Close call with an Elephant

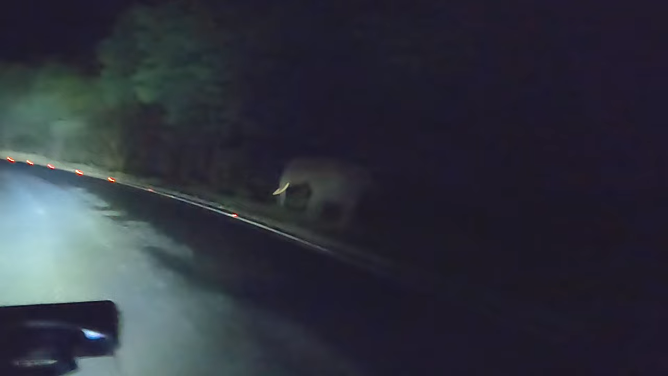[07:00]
No sooner than I had passed the elephant, he was already in the middle of the road, which I could notice due to the ambient light. These current age mammoths are fast, I tell you. Anyway, I was happy to have spotted some animals in the wild. One such mission accomplished. Once again, be responsible and ride safe.